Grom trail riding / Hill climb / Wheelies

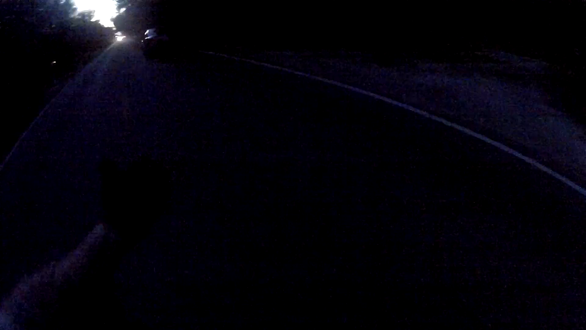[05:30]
fuck, that dumbass didn't even have his headlights on. He can't see shit.